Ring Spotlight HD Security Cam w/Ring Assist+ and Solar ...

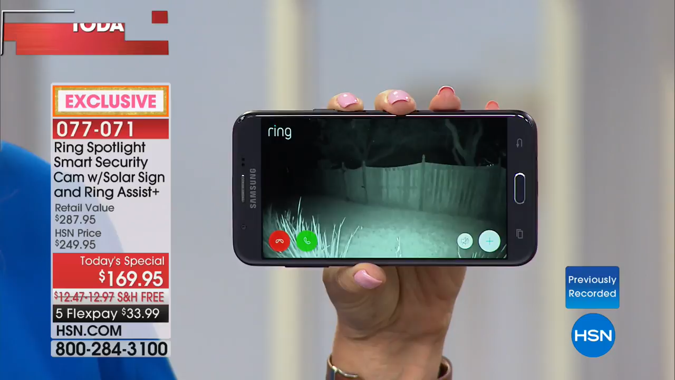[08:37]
You get that little notification that comes through, and it says, hey, there's motion in your backyard. You can instantly and immediately see what's going on.
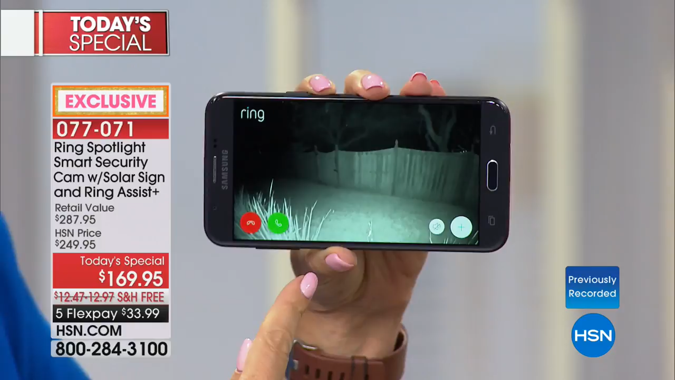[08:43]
So here's that fence I was talking about. There's that little gate. It faces a busy road, so it's dark at night. I don't have my light on, but I can turn it on, again, from anywhere.
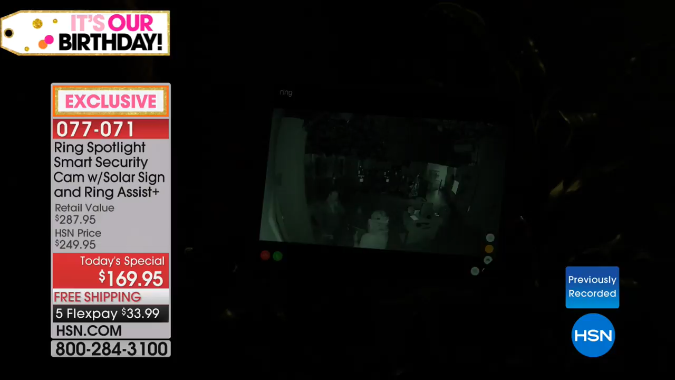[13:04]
If I want to turn on that ring light, look at that. Look at that. So there we are now illuminated in beautiful color.